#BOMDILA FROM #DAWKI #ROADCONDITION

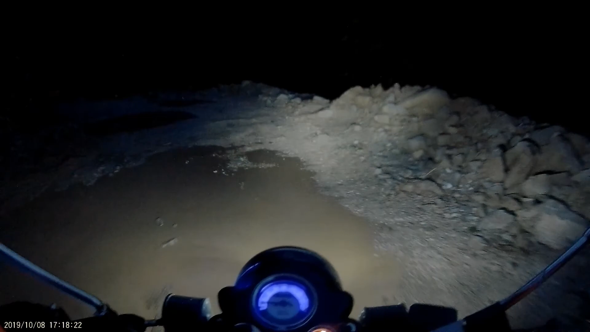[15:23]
see the needs, see the conditions. And I'll say what we will say about it.
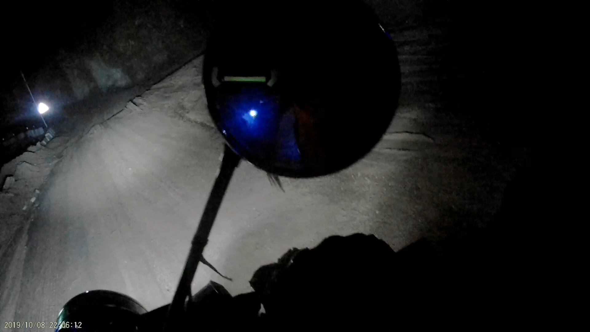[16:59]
सो गाइस यू कैन सी बॉमडीला इज 6 किलोमीटर्स.
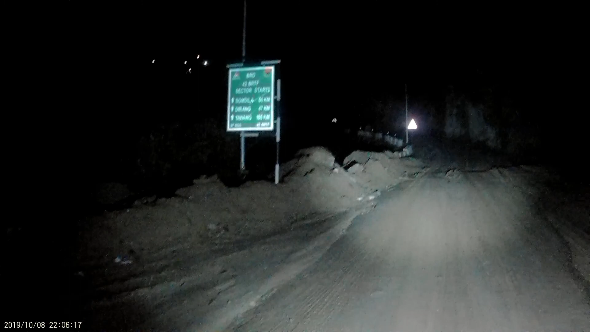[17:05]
सो लेट्स मूव. 6-4 kilometers is left to reach Bomdila. इधर पत्थर गिरता है, rock falls over here, means landslide होता है.
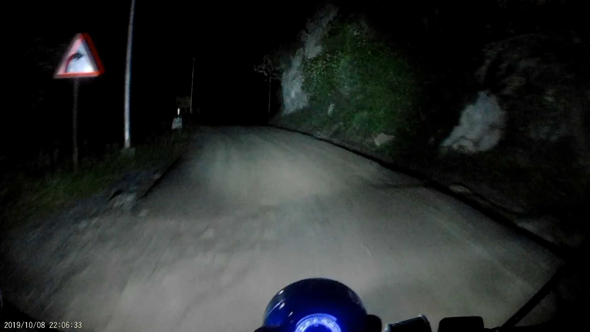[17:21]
That's why it's given on the board. So we're just 6 kilometers behind Bomdila. See the road condition. अरे बाप रे बाप. आज तो मार ही डाला. इन माई ओपिनियन डोंट एवर ट्राई दिस रोड.